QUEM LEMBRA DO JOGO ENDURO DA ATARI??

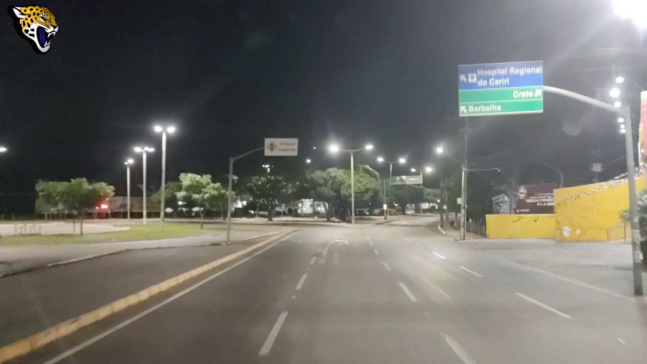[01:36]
4 do dia 13 de 6 de 2023, 4:11 da manhã. 4:11. O meu relógio aqui tá dizendo que é 13:45. Não sei como tá certo. Rodovia Padre Cícero, CE 292, busca de Brasília,